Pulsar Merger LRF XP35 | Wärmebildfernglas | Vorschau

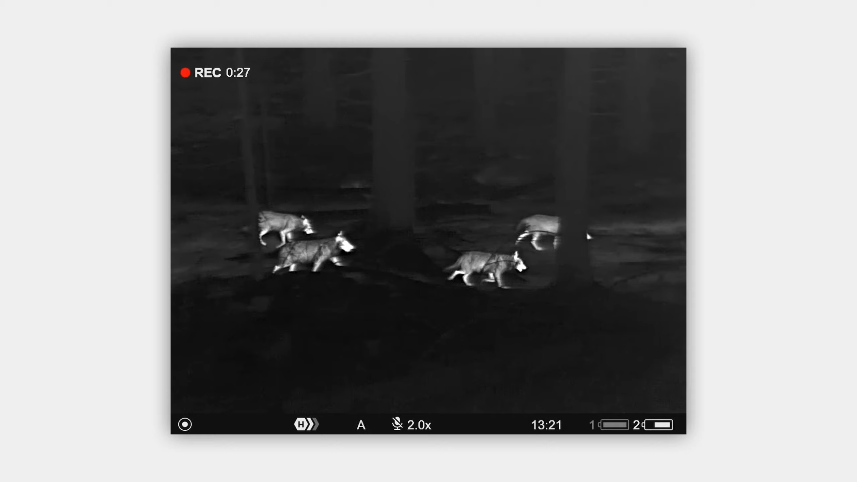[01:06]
Dieser extrem empfindliche Sensor liefert dir ein hoch detailliertes Bild unter allen Wetterbedingungen. Wie du sehen kannst, liegt das Fernglas gut in der Hand und ist wirklich leicht,